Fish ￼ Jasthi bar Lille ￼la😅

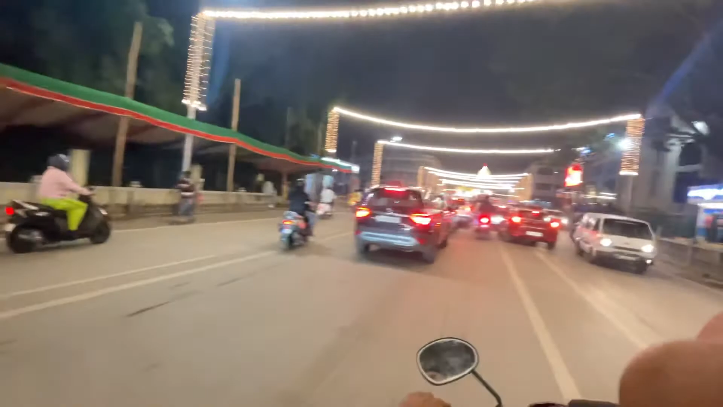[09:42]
ಬಸ್ ಸೈಡ್ಗೂ ತೆಗೆದ್ಬಿಟ್ಟಾರೆ ನೋಡಿ ಎಷ್ಟು ಟ್ರಾಫಿಕ್ ಐತೆ ಇಲ್ಲಿಂದ ಅಲ್ಲಿವರೆಗೂ ಐತೆ ಟ್ರಾಫಿಕ್ಕು
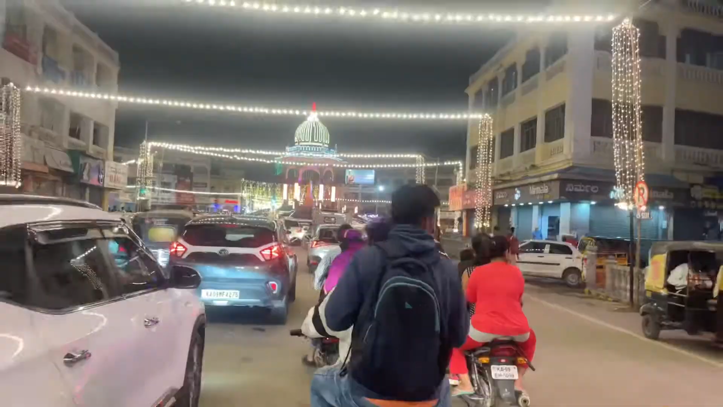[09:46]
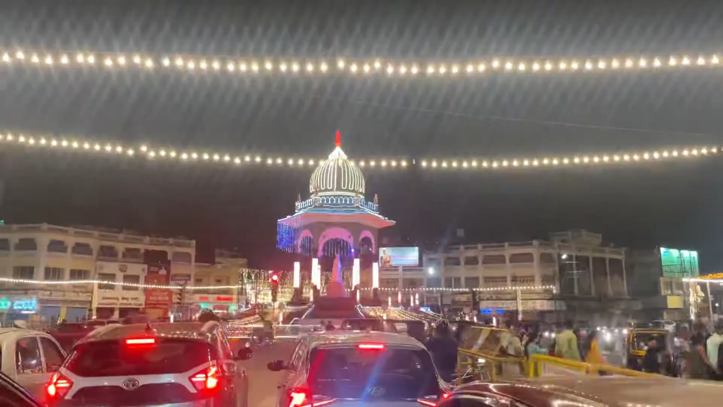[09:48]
ಗಾಯ್ಸ್ ಮತ್ತೆ ಲಾಸ್ಟ್
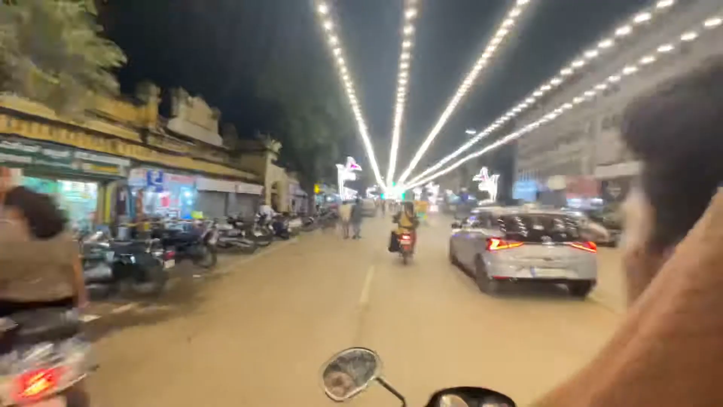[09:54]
ಟೈಮ್ ಹಿಂಗೆ ಹಾಕಿದ್ರು ಲೈಟಿಂಗ್ ಈ ಸೈಡ್, ಇವಾಗ್ಲೂ ಇದೇ ತರ ಹಾಕೋರು ಈ ಸೈಡ್.